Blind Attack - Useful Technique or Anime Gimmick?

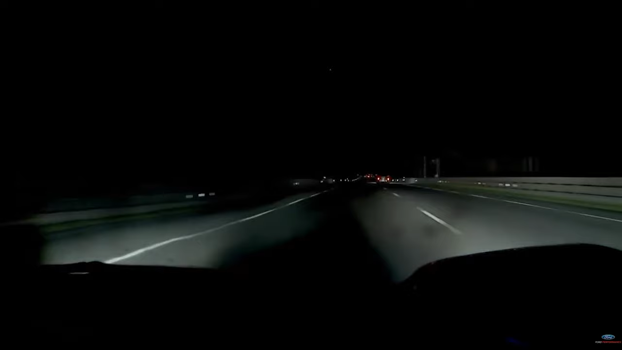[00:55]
Outstanding move. Although I'm going to ruin the moment. This is actually a glitch in the camera's auto exposure, which is why all the lights seemingly turn off, not just the Ford's.